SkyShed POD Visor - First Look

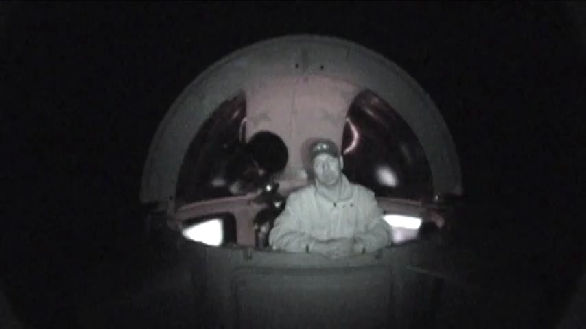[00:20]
The PodVisor is kind of like a set of blinders or sunglasses for your pod. And it's mainly for those who live in urban situations with neighboring lights that may cause a problem.
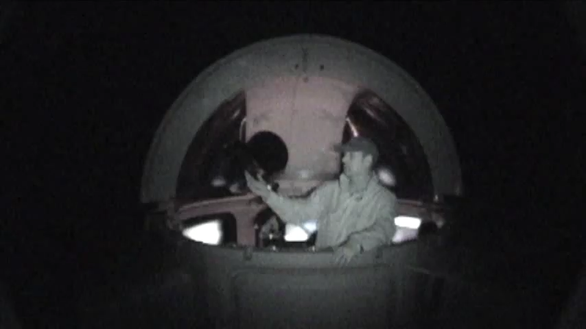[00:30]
And it helps limit the opening from a clam to a slot in just a few seconds. And here it is, by the way, and it's really easy to use.
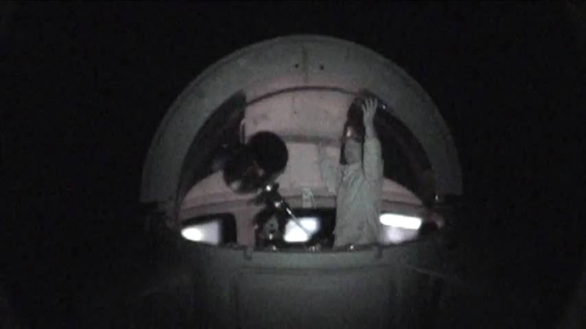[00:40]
You can either lift it from the back and bring it into the in-use position, you might say. Or from the top, do the same thing. Just bring it down.
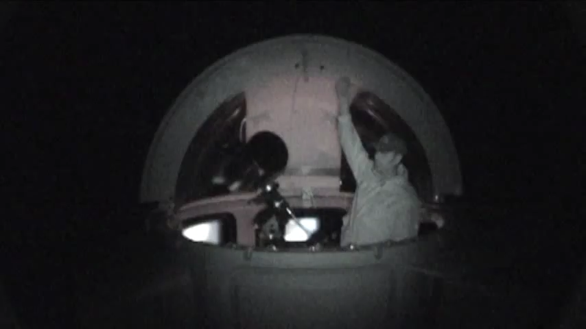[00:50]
And it rests on a flip-up hanger at the top of the dome. And it allows you to easily rotate the dome just as if it wasn't on.
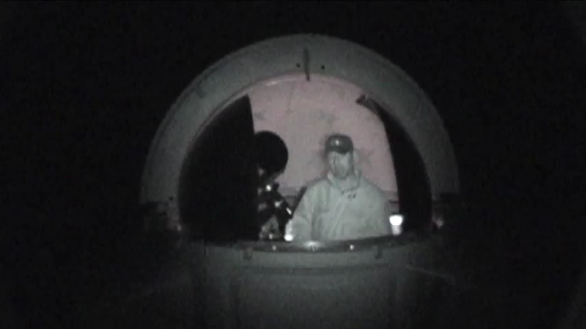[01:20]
And possibly even smoked glass look. A polycarbonate smoke glass for people who want to use in the daytime. You can still see maybe into the backyard, maybe doing a little solar observing.
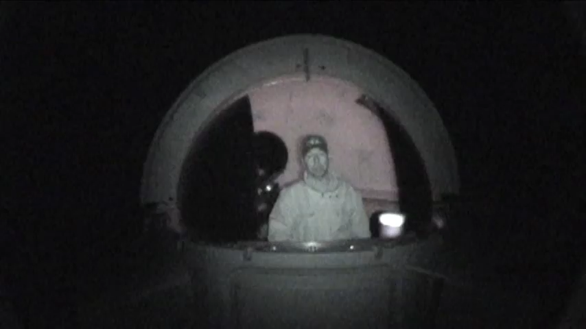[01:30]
But it's a great addition. Again, PodVisor down. PodVisor up. It's that quick. It's that easy.